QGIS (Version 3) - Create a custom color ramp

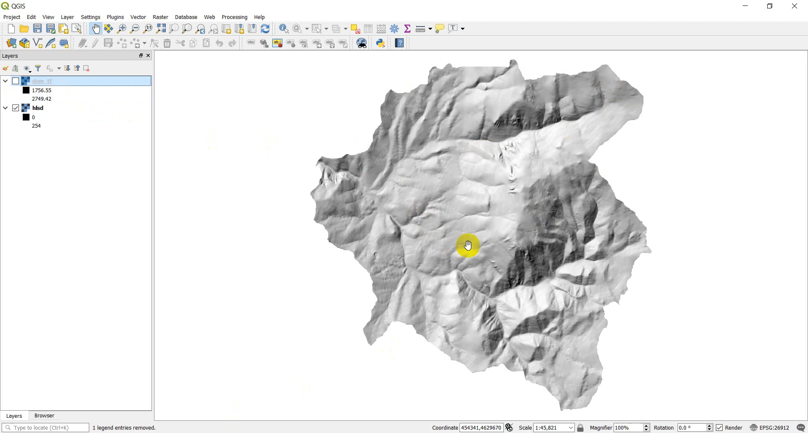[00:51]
I also have a heel shade and so if you don't know about heel shades you can research those separately but it just shows the topography really nicely and it's great for symbology. So what I want to do is make this black and white DEM with
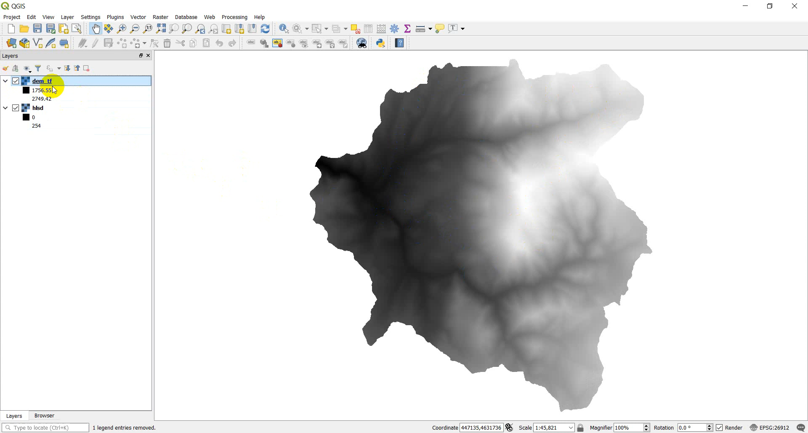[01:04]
elevations a different color and so we can start by double-clicking on that on the layer and it brings us up here you can see we have this style. Now the first thing I need to do is change this render type. Right now it's single band gray. I want to change this to single band pseudo color and right here is a color ramp option you can see right now there's not an option there.
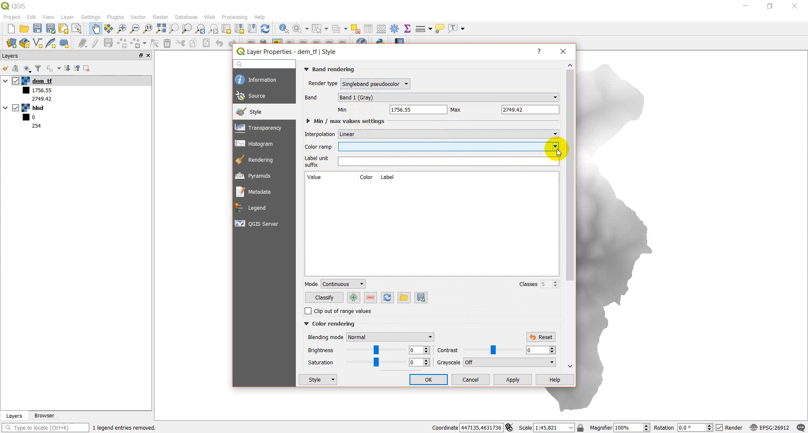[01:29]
If I click on this arrow this drop down it gives me some different options for color ramps. I'm going to show all color ramps here and just to show you what this does.